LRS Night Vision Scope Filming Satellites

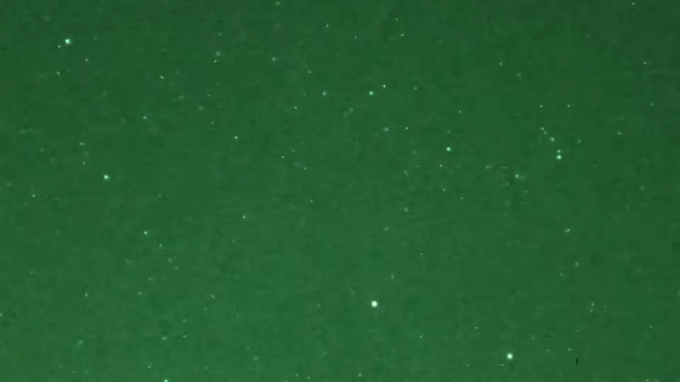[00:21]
Right here. Which could very well just be, you know, light. I think that's what it would look like.
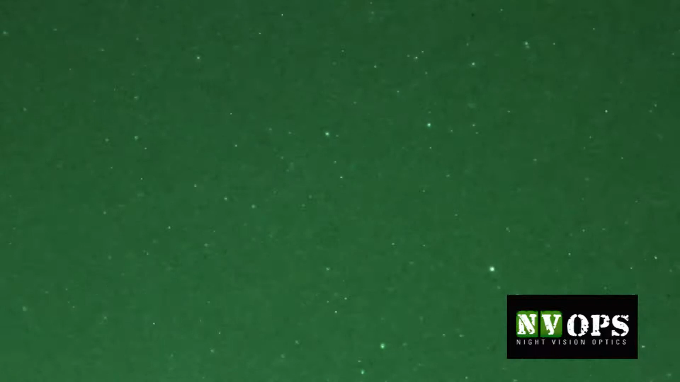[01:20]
But typically even from here, because what we're seeing is illuminated light, you would see them pulsating with their nav beacons on. Well, Stride Harbor will stack them 15 minutes apart.
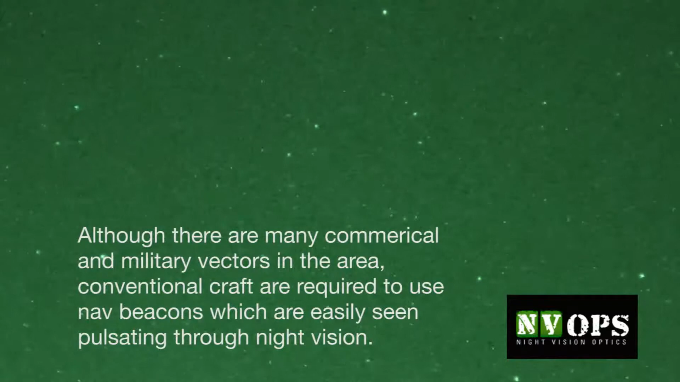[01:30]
There's another one coming from the left. Do you see it? Yeah. It's going up. Looks like a party on the desert tonight.
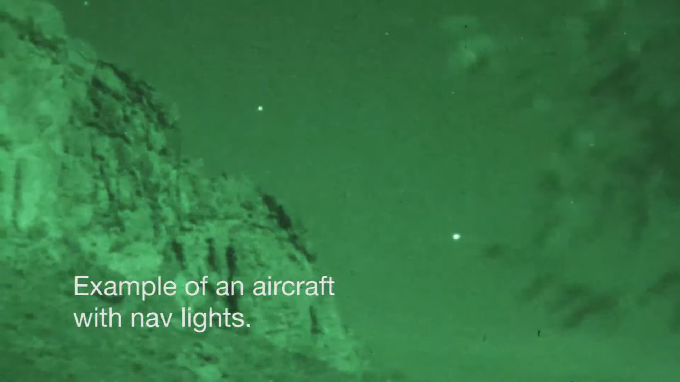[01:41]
Now it's a triangle.
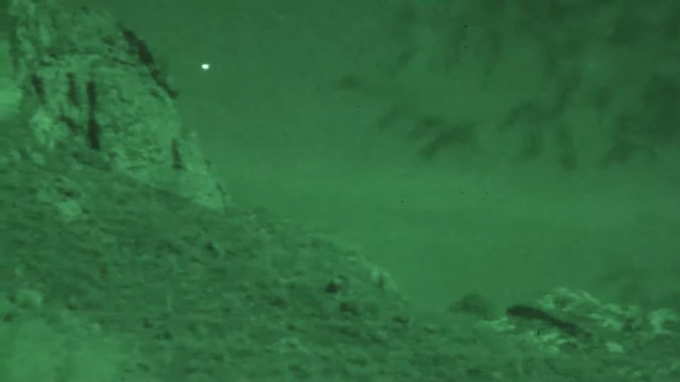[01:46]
Does someone want to take the other binoculars and see if you can find the same one? Yeah, I found them with this. Yeah, I can see it. Get the 10 power scope. They're shifting a little bit, Ben. Yeah, they are. We don't know. I'm looking directly this way. They're to the left and below. Well, that's the wrong direction.
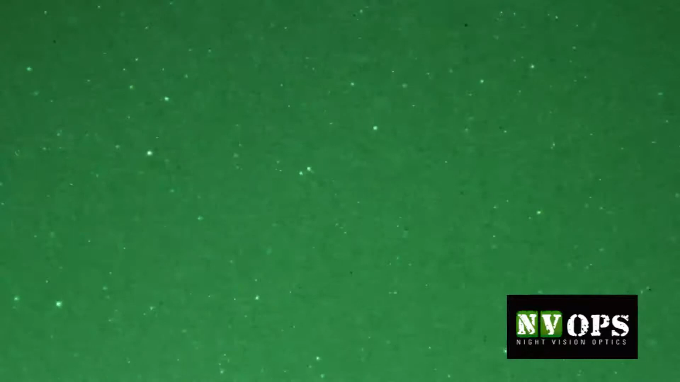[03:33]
Um, I can't without losing them. Down low? See, either that's a really tight orbit for them to, you know, change perspective-wise. If anybody has a laser, I'll put it in a mount. The other guy just following me. I think they're coming in and turning. Don't let the scope go over.
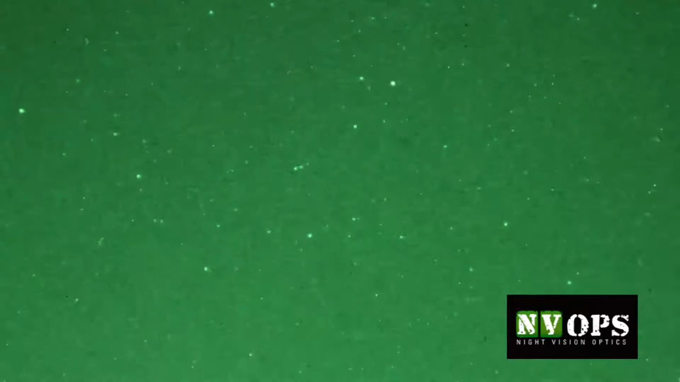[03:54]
Okay. They'll be on a laser right now. It could be. They're doing some kind of... Well, military planes are going to be in the spring harbor, and we are looking to the spring harbor. Right. So like I said, they may not be going like... Across the station.
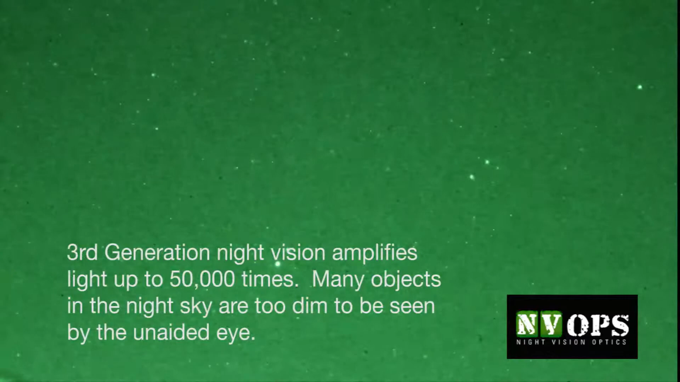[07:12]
They're on the other side of the Super Station Mountain. Really? That's cool. South of where we are. Yes. They were perfectly parallel to each other. Huh. On a straight line. Stay with it. They're really close to each other now. I can't see. Where are they? They're right here. There are two pairs. Oh, there they are. There's one down there and there's one up there. Yeah.
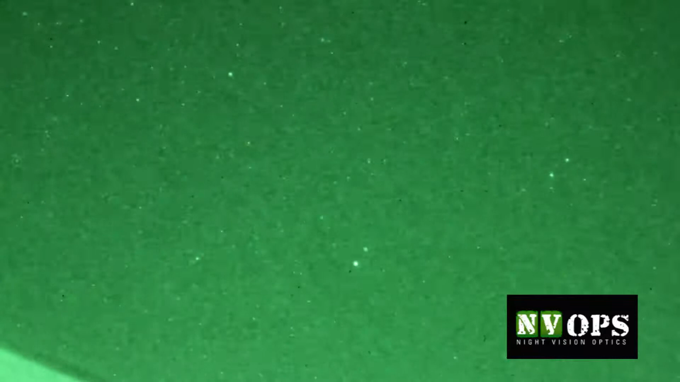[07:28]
Are they moving too? No, I think that's true. No, they're so in uniform. Yeah, they're absolutely almost as if they're tied together.
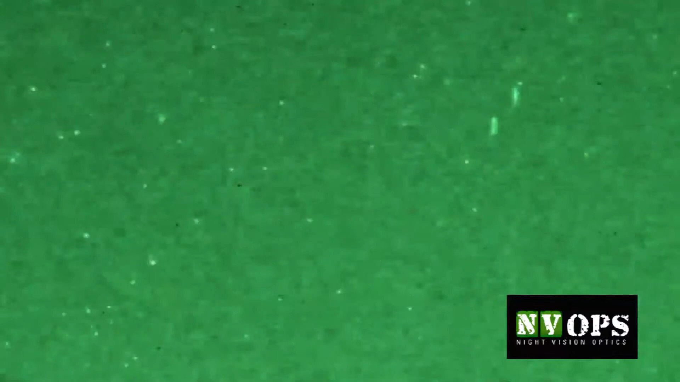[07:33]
What do they look like? Well, they just look like flights. They're still smaller. Are you seeing a contrail, you said? Well, no. They're kind of arrow-shaped. Here. There is a very small flume in the back.
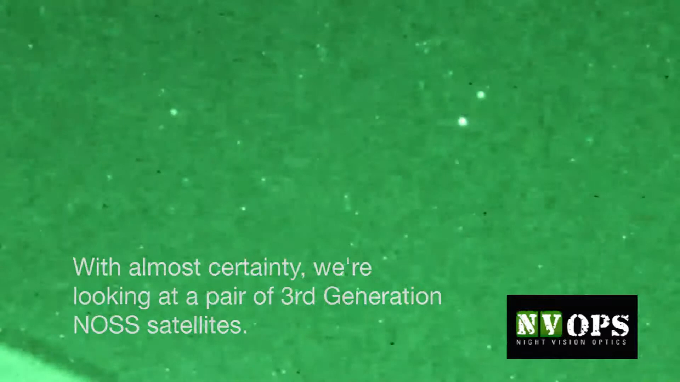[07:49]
Who wants to look? Yeah, let me take a look because we're going to lose these now over the thing. And it might just be a lens. They're right in the mouth. They're right in the mouth.
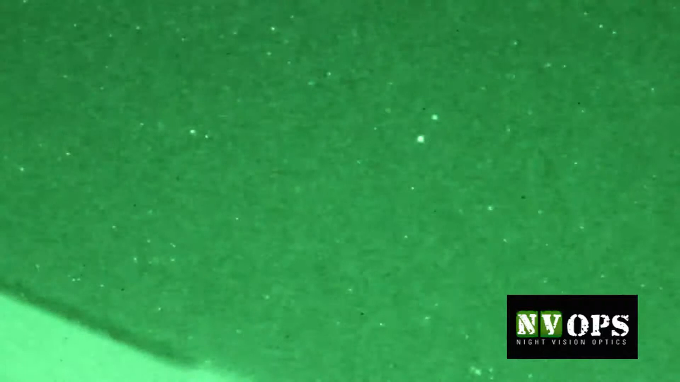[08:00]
But they're not moving now. Yeah, they're not moving. It's not. They're still. I'm glad I didn't leave. It looks like there's four.
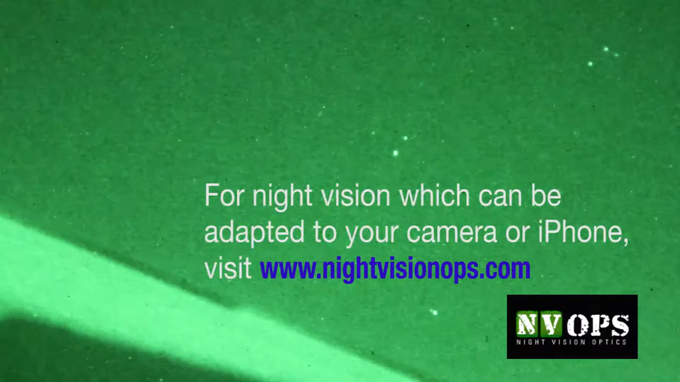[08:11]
There's two sensors. Yeah, but these are the ones that were moving right here. Well, that might be.